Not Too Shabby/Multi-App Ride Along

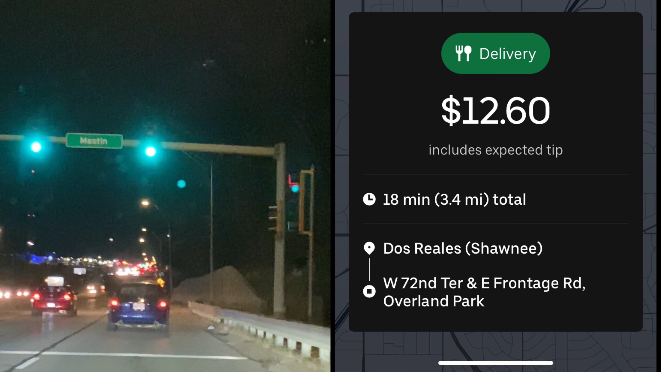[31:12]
And then I had an order on Uber Eats from Dos Reales for $12.90, I believe, or 60 cents, something like that. And I don't remember how far I was going. I'll put it up here so you guys can see it. But I went there to pick it up and it wasn't ready. So I just went and dropped off the McAllister's really fast.
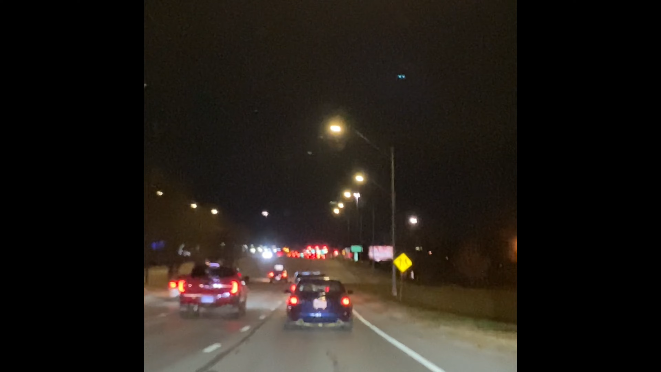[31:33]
And then by the time I got back to Dos Reales, my Uber Eats order was ready. I'm on my way to drop off the Uber Eats order right now.
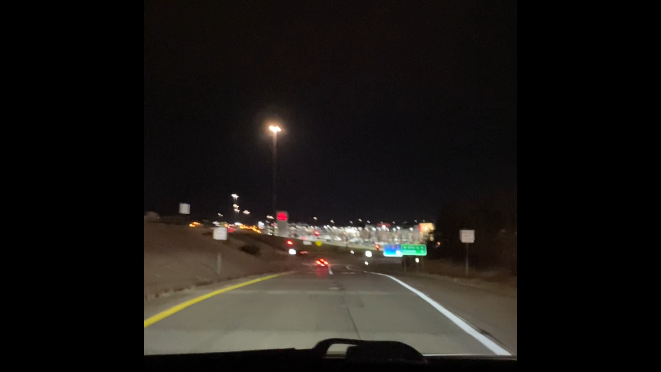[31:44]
I'm only about 2 minutes from that drop off. So about a little over one mile. And then once I get that dropped off, I have an order on Grubhub for $19.61, and it's going out west.
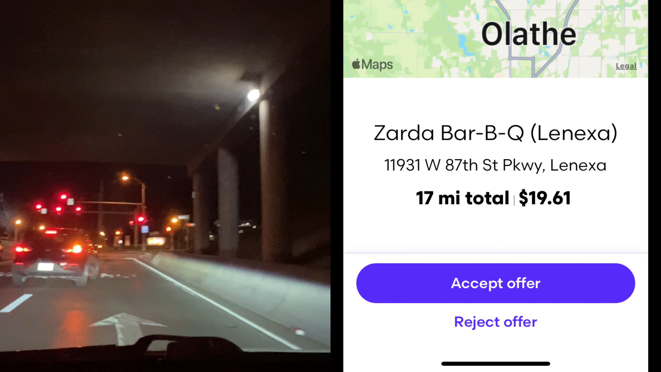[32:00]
I think it was like 17 miles or something like that. But I live out west, so
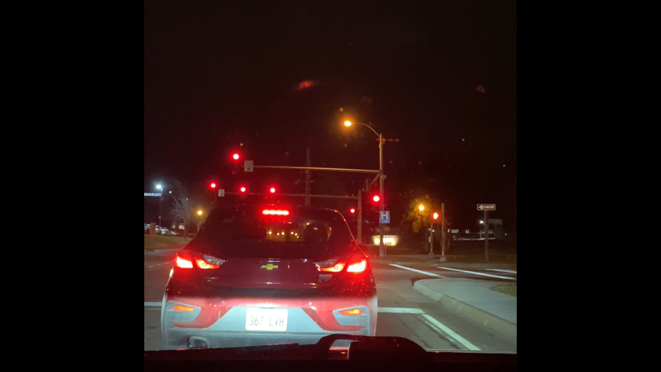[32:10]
I'm going to take that one and possibly call it a night, since I've been out since about 8 o'clock this morning, and it's 6:46 now. So that will take me home, and well, that will take me closer to home, not quite to home, but, and it will definitely put me over my target for the day. So, let's go get this one off.